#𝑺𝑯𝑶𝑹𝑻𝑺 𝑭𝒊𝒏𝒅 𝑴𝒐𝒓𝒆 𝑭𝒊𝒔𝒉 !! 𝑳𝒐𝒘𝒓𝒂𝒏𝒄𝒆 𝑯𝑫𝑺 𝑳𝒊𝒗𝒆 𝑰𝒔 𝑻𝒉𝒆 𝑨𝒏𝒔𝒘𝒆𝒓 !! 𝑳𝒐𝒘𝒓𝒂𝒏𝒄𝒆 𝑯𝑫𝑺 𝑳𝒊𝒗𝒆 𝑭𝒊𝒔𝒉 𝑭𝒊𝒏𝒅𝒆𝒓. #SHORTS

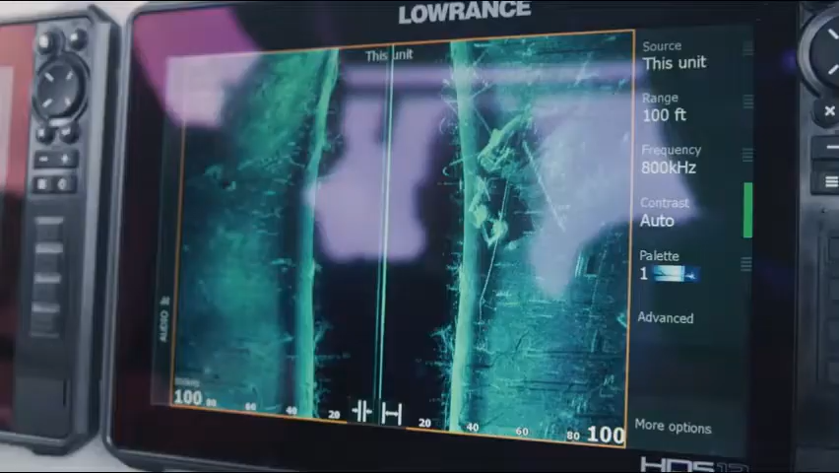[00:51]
The clearest images underwater with uncompromising range.
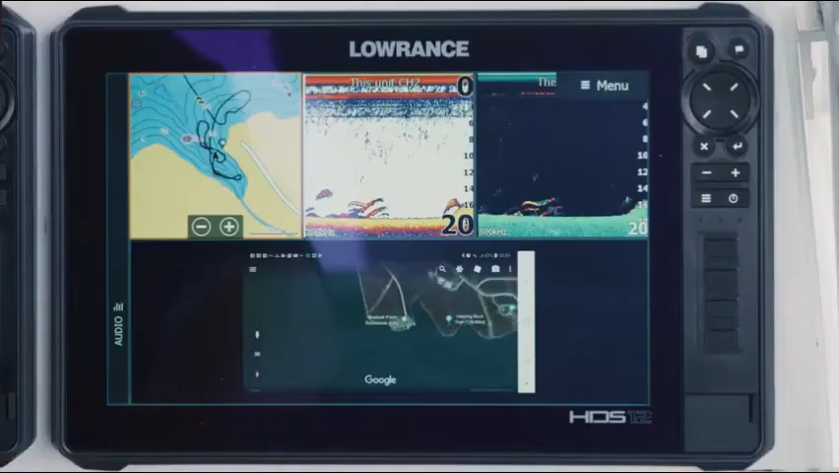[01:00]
View notifications, video, even Google maps on screen.